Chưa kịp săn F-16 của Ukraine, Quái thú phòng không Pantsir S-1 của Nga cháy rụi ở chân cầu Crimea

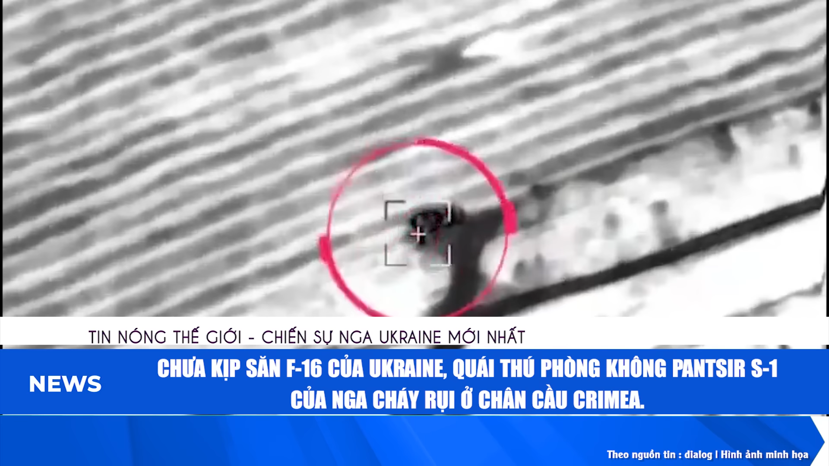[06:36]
Chưa kịp sang F-16 của Ukraine, quái thú phòng không Pansy S-1 của Nga cháy rụi ở chân cầu Crimea
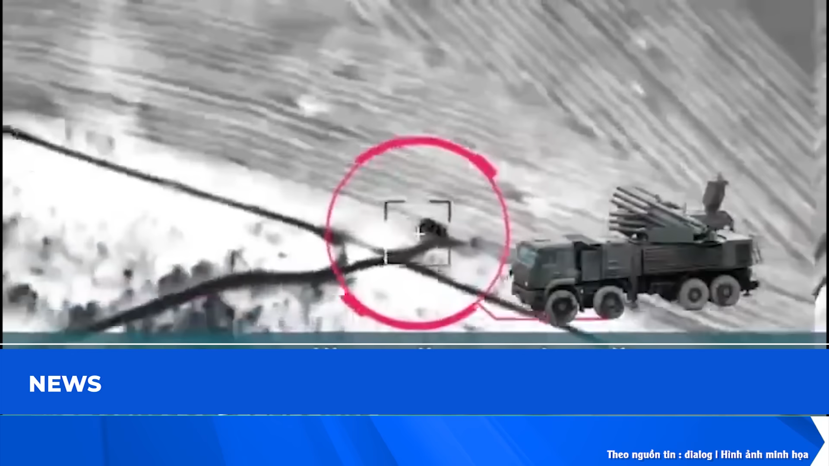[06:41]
Thưa quý vị, đoàn phim cho thấy một cánh động cháy xém Theo nhận định,
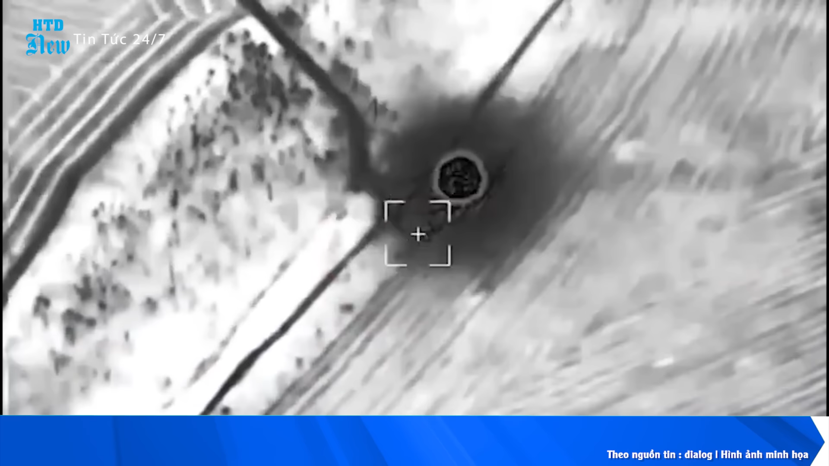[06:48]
hệ thống tên lửa phòng không Pansy S-1 của Nga đã được đặt ở đó Vào đêm 16 tháng 8,
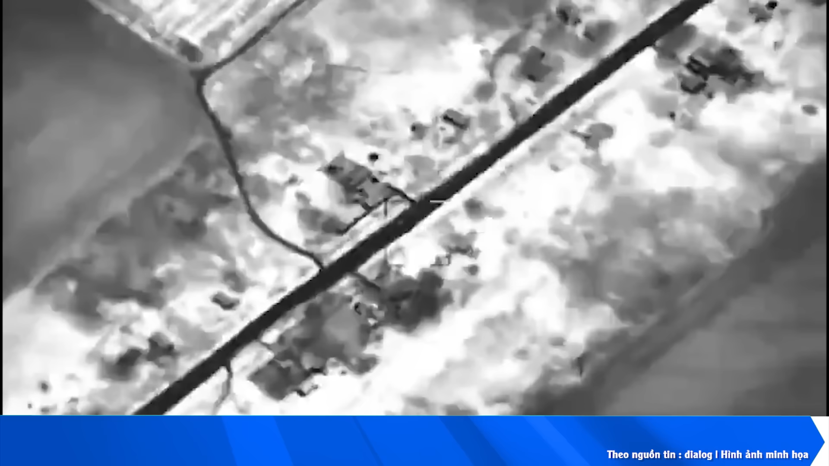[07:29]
bay không người lái vào đêm 16 tháng 8 ở Ketsch,
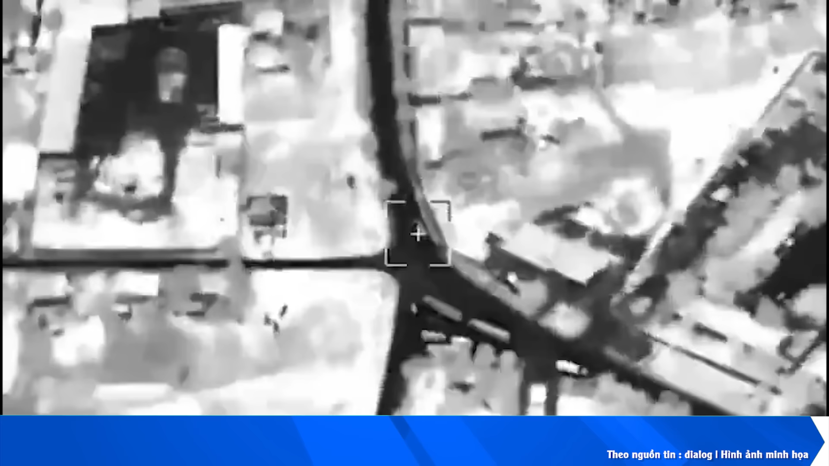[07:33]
Crimea Các hình ảnh cho thấy một cánh đồng cháy xém nhưng không sợ
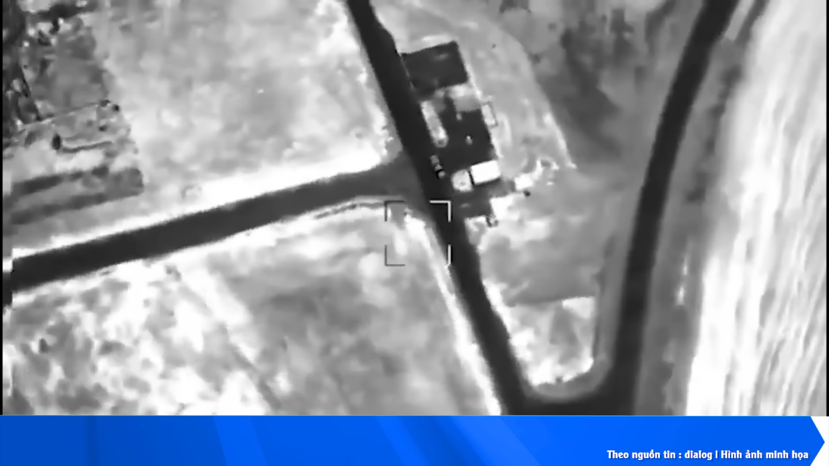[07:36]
ở đó có gì Nguồn giám sát Noel Reports bình luận về những bức ảnh được công bố Được biết là Pansy
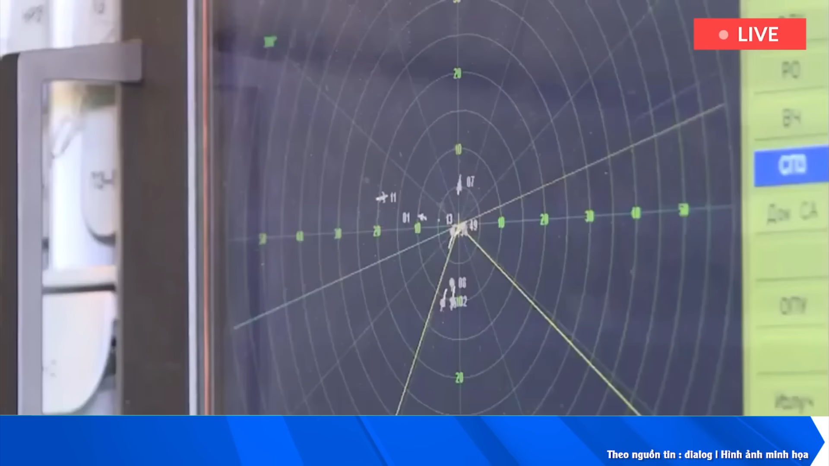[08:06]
15km trong phạm vi từ 200m đến 20km